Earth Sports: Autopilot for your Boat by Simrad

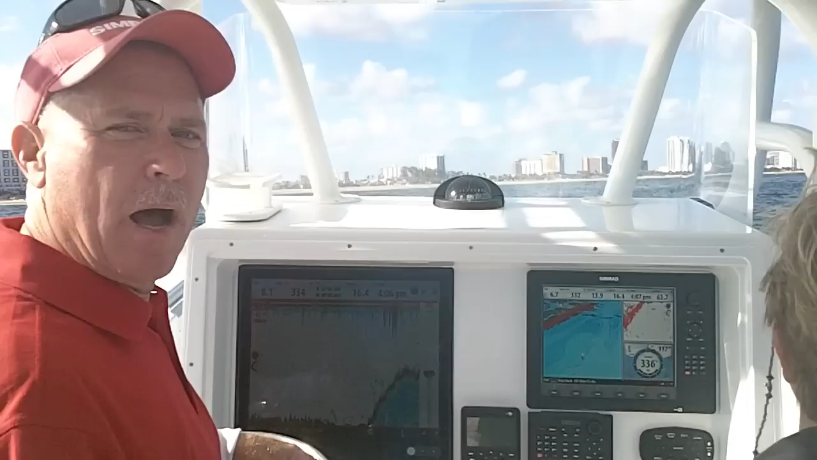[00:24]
set the spot and hit our autopilot which in turn will turn us around to the spot.
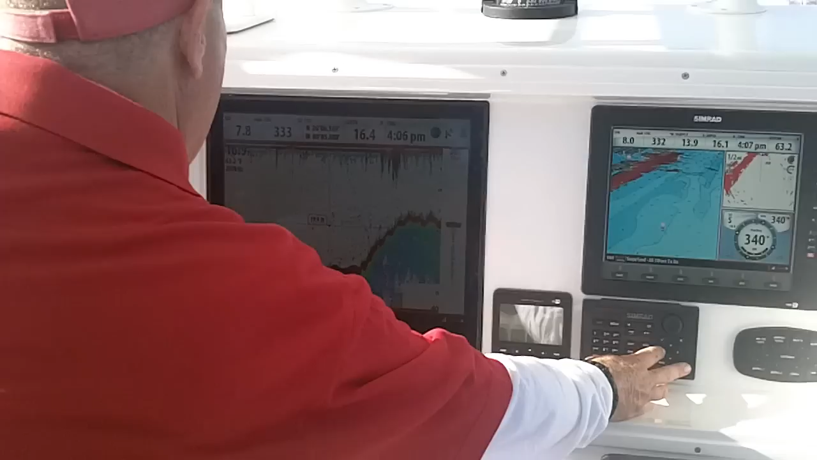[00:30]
So we'll cursor back to where we want to go, what
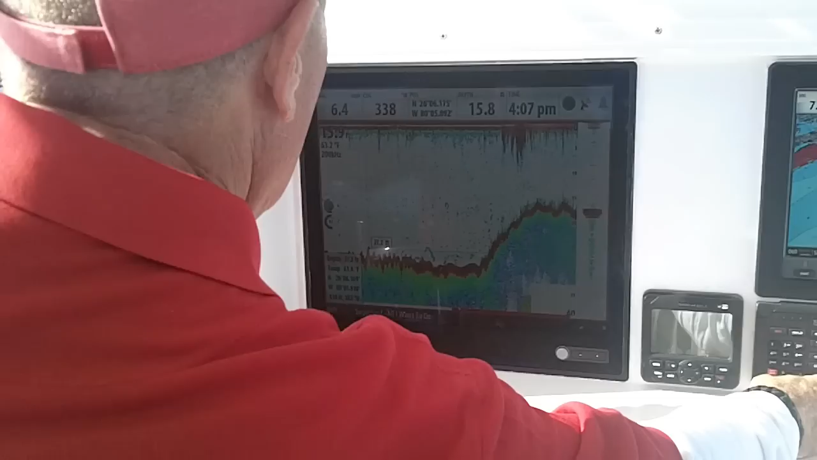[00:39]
we say over the ledge or what it might be, hit the go to, we want to go back to our cursor, hit it,
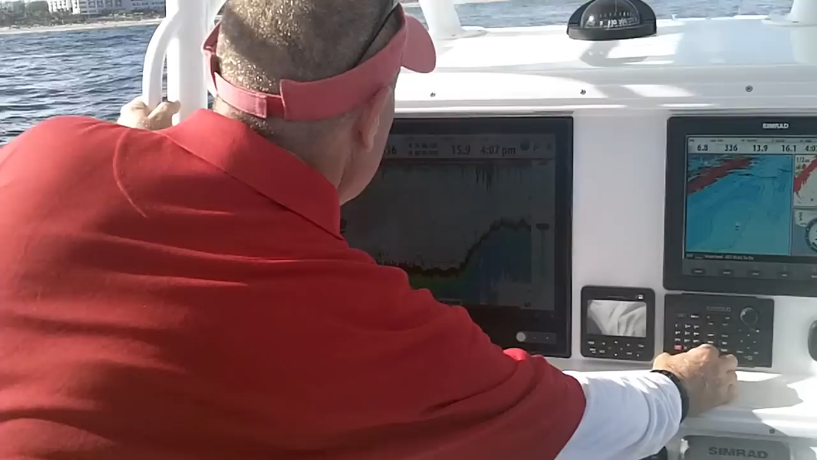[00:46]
the autopilot screen will come up,